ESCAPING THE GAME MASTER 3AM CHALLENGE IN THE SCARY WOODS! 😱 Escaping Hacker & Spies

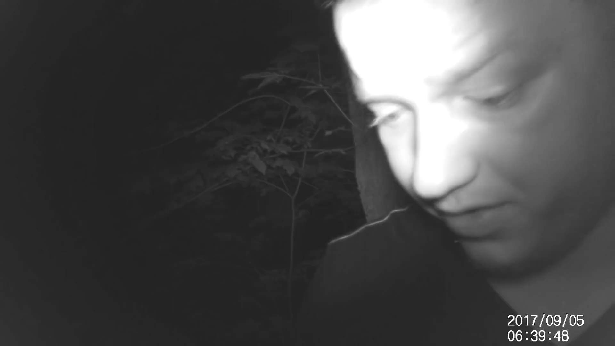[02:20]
Okay, Logan, camera one's online. How do you read it? Camera one's online. All right, perfect.
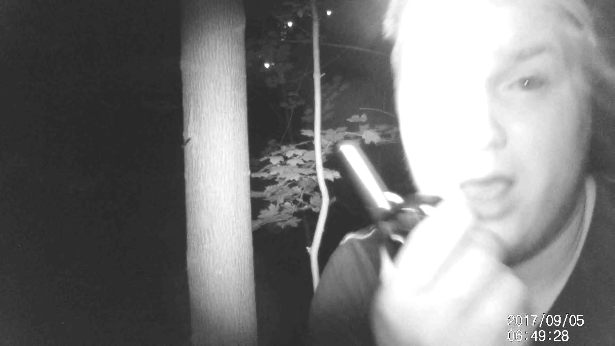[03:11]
Alright, perfect. I'll start moving on to camera 3. Keep it on camera 1. Okay.
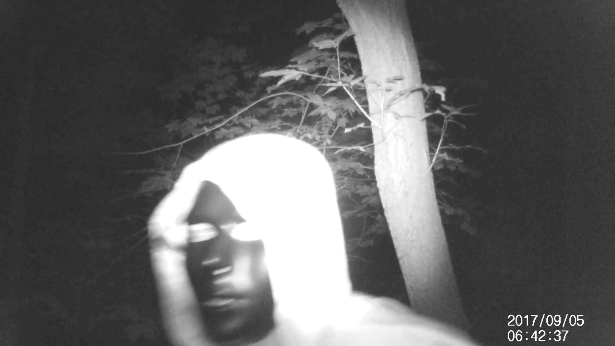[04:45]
there's someone on camera 3. You gotta get out of there now. Wait, I hear something. Something's moving.
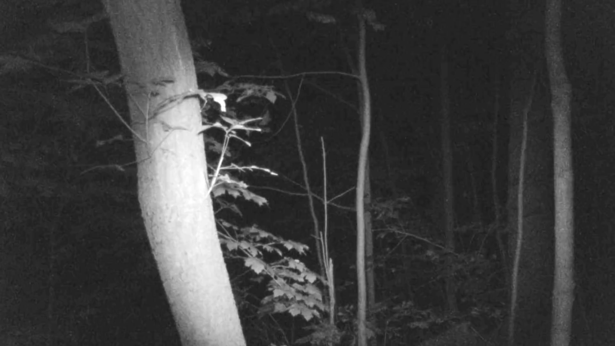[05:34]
No moving on camera two. Whoever I saw, it doesn't look like they've come back yet. Camera three, nothing. Camera four.
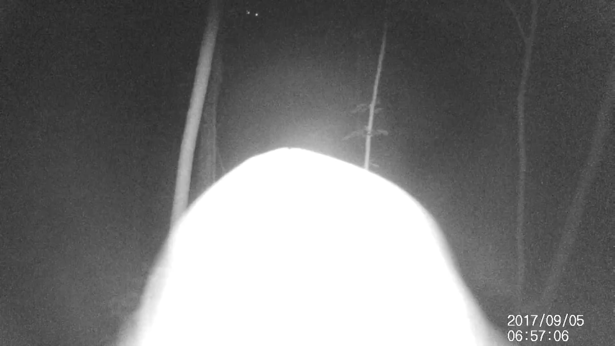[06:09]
Someone on camera three! There's someone on camera three! What's going on right now?
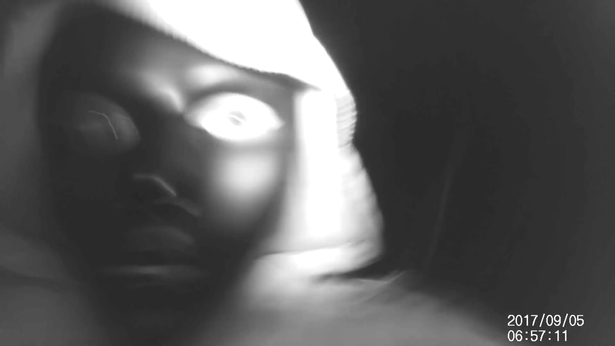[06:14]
No. What is he? Who is he? He's got the camera.
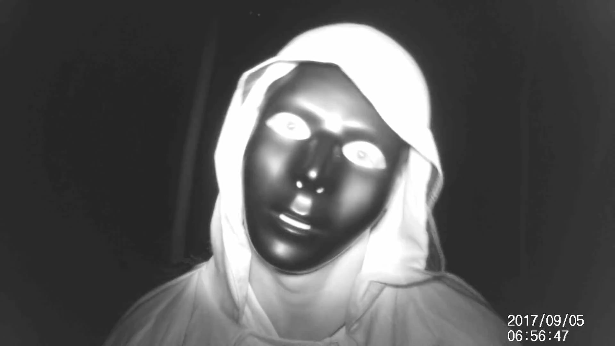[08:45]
Three. Camera four. They're on all the cameras. They're on every single camera.